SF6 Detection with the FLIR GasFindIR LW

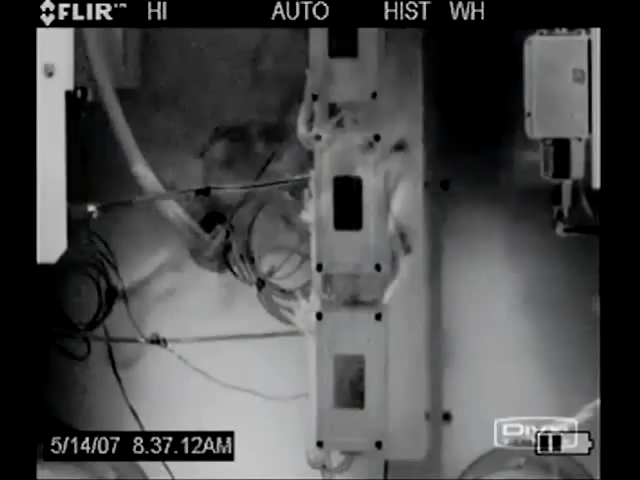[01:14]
A lot of times, they know they have a leak because they can watch the pressure gauge. Oh, the pressure's dropping, but where is it?
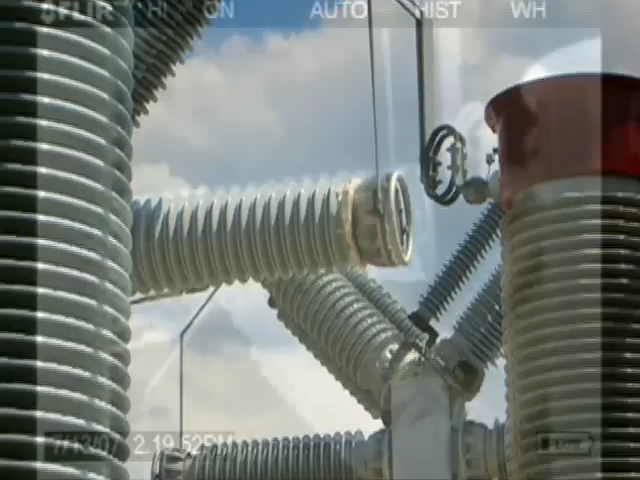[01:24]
This camera will tell these people where the leak is, and not only that, but could potentially tell them how big is the leak.
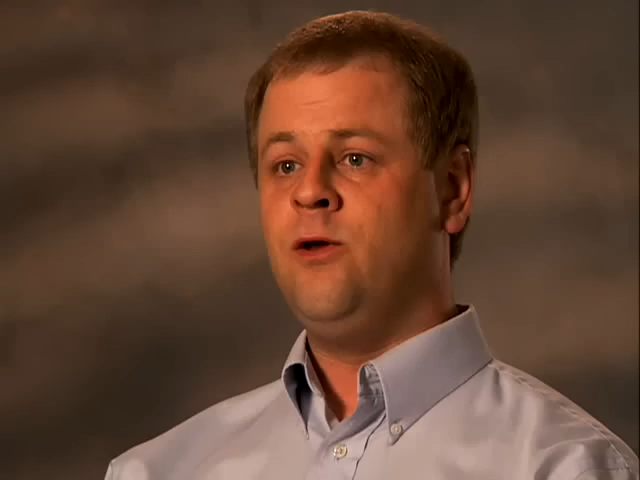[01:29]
You see immediately where the problems are. What the personnel will see through the viewfinder or through an external recording device is a gas plume. It could show up as a dark plume.
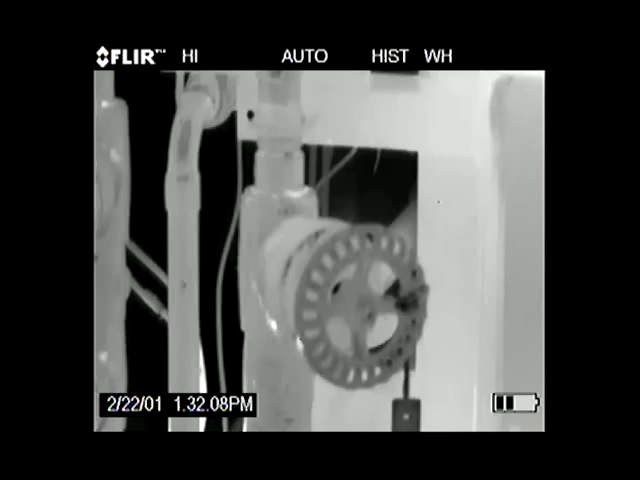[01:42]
In certain cases, it may show up as a white plume. For a repair person being able to document exactly where it is, here's the video, here's the picture, that's what you can fix.